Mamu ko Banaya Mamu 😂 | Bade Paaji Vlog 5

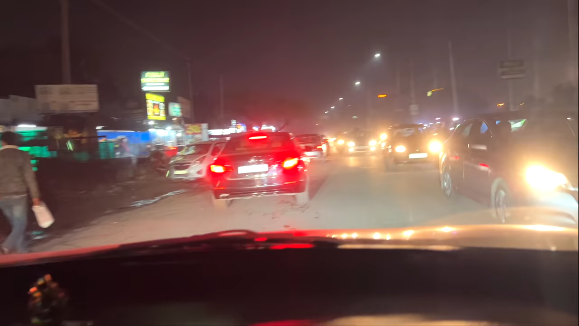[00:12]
अब चंडीगढ़ दिल्ली में दीदी कोई फर्क तो रहा नहीं है, ट्रैफिक इधर भी है। एक जमाने हुए करते थे जो यहाँ की रोडें भी खाली होती थी, अब कोई फर्क नहीं है गाइस। हमने सोचा था गेड़िया मारेंगे, यहाँ ट्रैफिक में फंस गए हैं। चॉकलेट अच्छा है वेनिला?
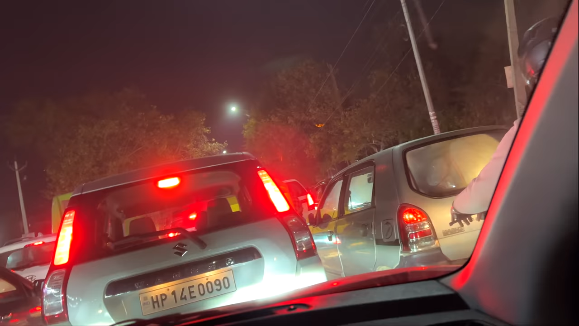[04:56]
और ये जाम नहीं खत्म हो रहा, और लोग कहते हैं दिल्ली के बाद जाम नहीं मिलते यहाँ देखो।